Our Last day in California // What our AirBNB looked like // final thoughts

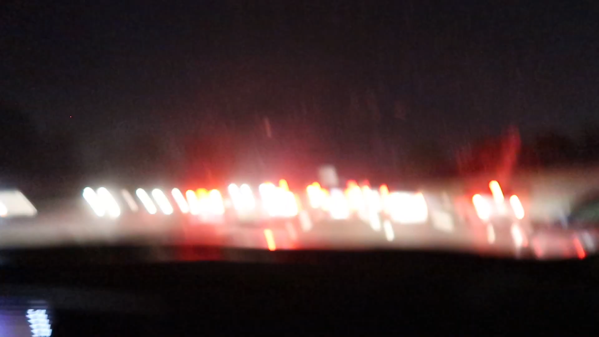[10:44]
All you see is red lights. Red lights. Everywhere. It's insane. Travel 30 miles. We've done. I still have 50 miles to go, and we've been driving for like 20 minutes.